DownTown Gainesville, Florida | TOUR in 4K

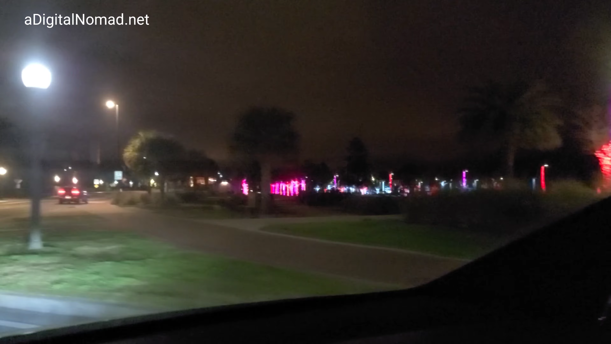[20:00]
All those trees. Go see what these are. What is all this? All the trees are lit up.
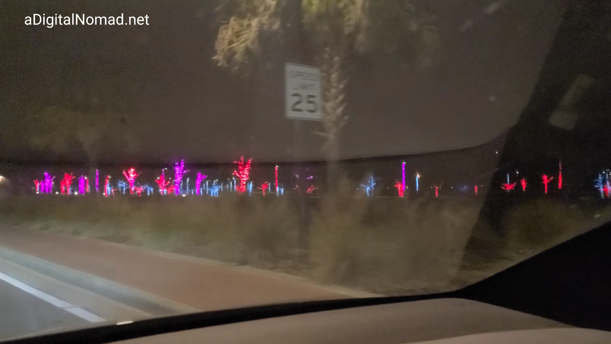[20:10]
Just like Christmas.
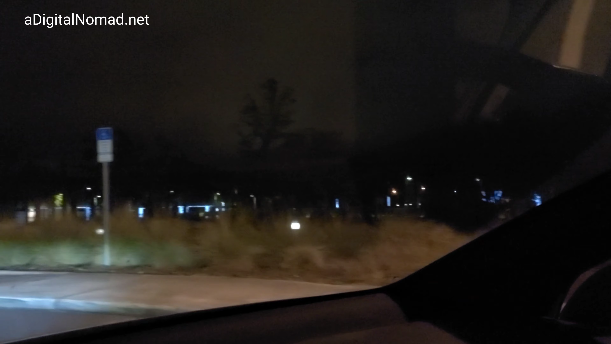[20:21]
There are more trees down there, but they're all white posts and things. I think it's Depot Park.
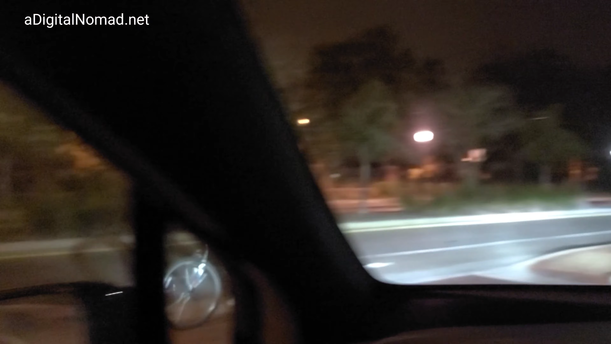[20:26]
It's starting to get rain. It's starting to rain. Everybody's going to get wet.